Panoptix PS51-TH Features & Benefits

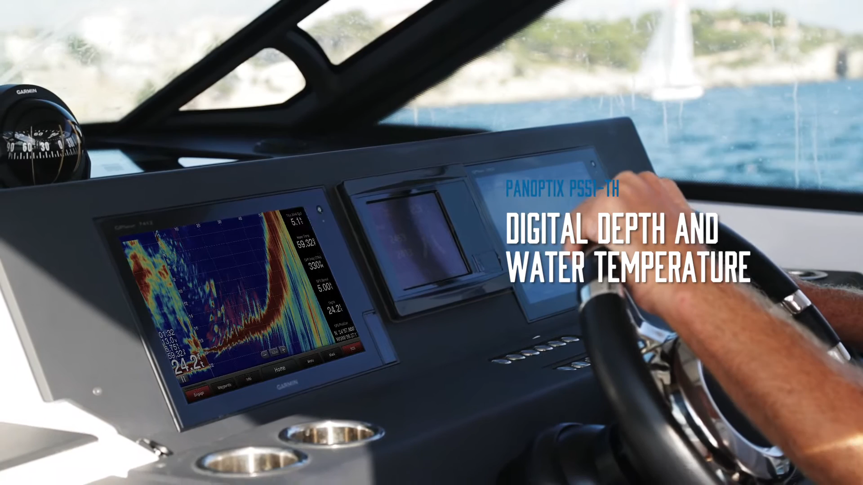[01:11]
Our easy-to-use front-view can be shared with multiple displays via the Garmin Marine Network.
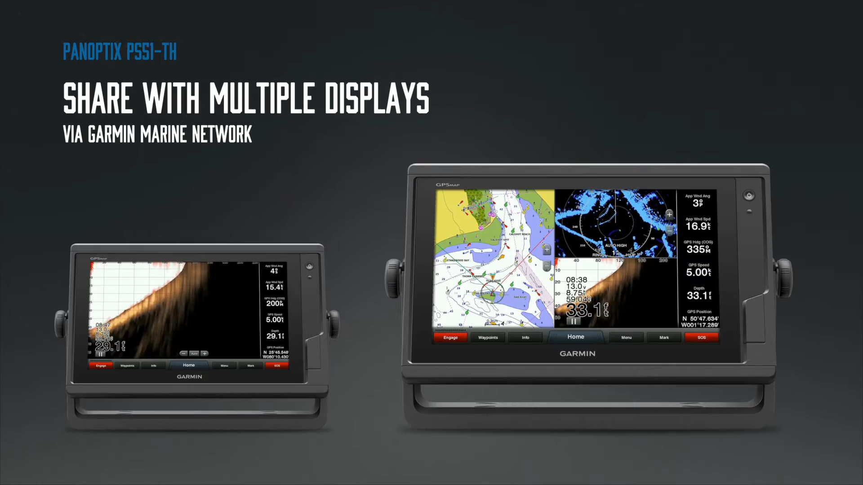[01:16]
Multi-beam technology provides a faster refresh rate and provides instant feedback to give your captain more time to respond.